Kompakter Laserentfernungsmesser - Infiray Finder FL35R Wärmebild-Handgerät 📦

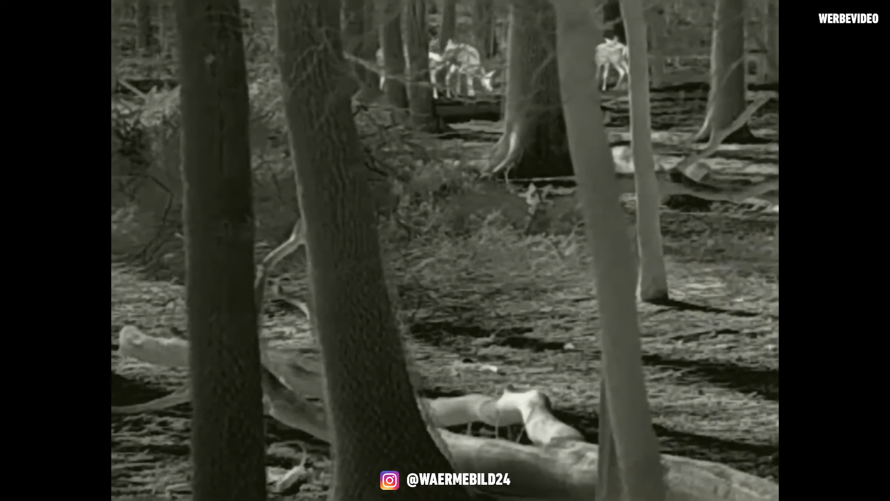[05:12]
Ein fester Speicher ist verbaut. Also ihr könnt es mit der App nutzen. Ihr könnt Videos und Fotos machen. Ihr könnt die über die App angucken oder auf dem Rechner, was ich immer empfehle. Zieht es runter, bearbeitet es dann oder guckt es euch dann an, weil einfach die Geräte sind nicht für den massenhaften Zugriff ausgelegt. Das heißt, ihr habt mehrere Bilder offen. Das Gerät hängt sich halt mal schnell auf.
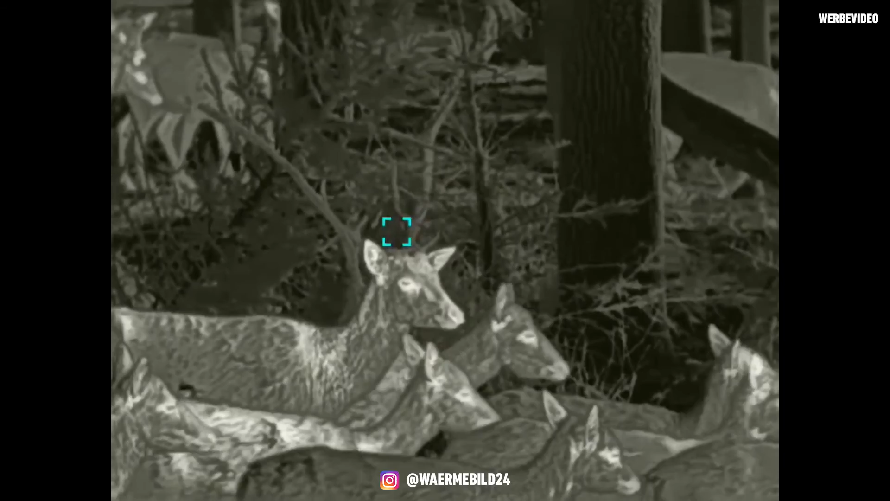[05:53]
Es wirkt frischer. Also ich war eigentlich recht begeistert, was die noch mal aus den Geräten rausgeholt haben. Da kann man wirklich nicht meckern. Vom Seefeld sind wir ein bisschen eingeschränkt. Wir haben hier 13 cm Seefeld.